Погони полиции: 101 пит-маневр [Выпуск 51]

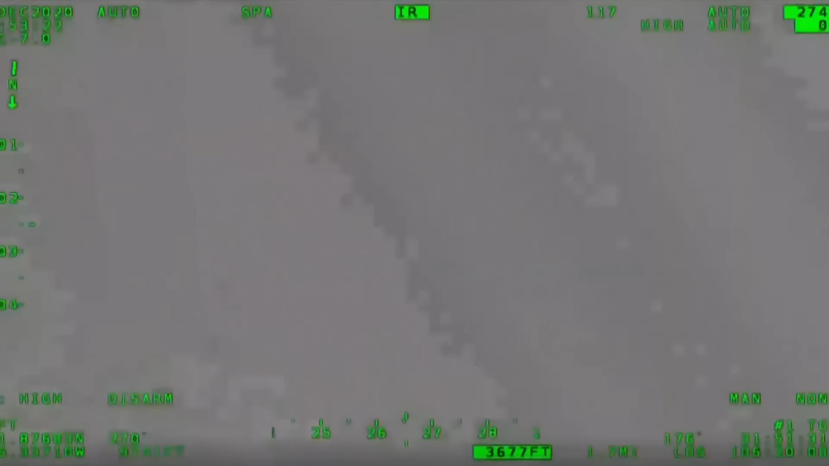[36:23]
Скрывающегося подозреваемого за рулем золотистой Honda Accord преследует сначала городская полиция, а затем Департамент общественной безопасности Техаса.
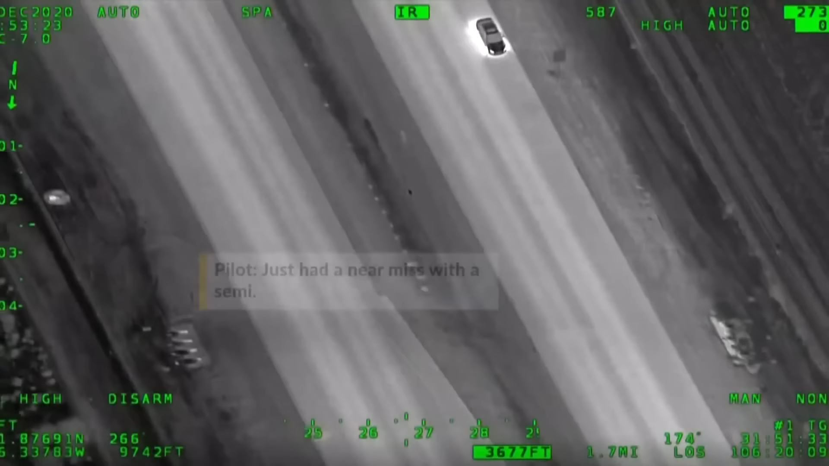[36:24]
Опасно маневрируя, седан разгоняется до 200 км в час, устремляясь по шоссе на север в сторону границы с Нью-Мексико.
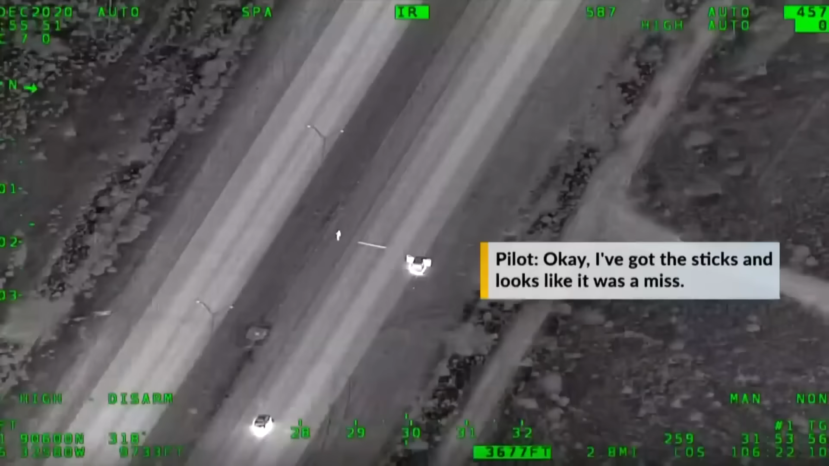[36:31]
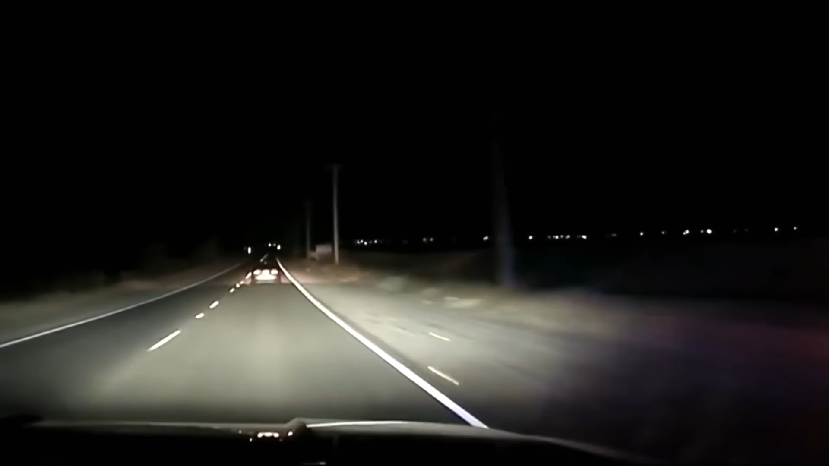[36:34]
Здесь на смену неудачно примененным шипам приходит другая тактика.
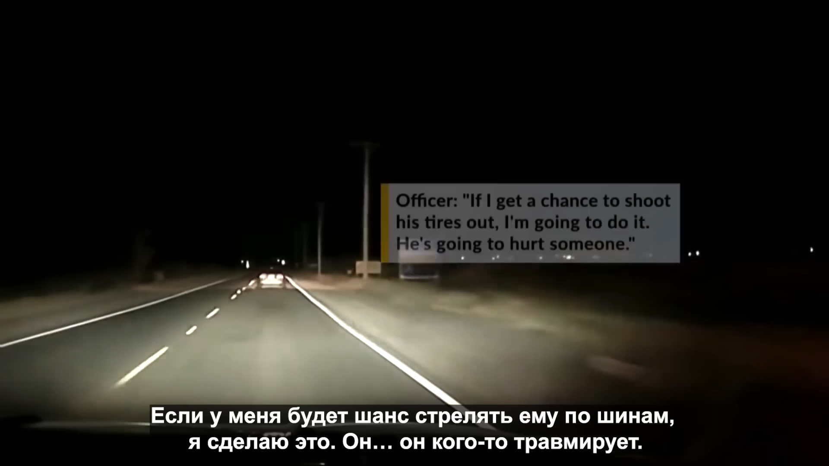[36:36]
Один из офицеров стреляет по колесам Аккорда, в итоге повреждая одно из них.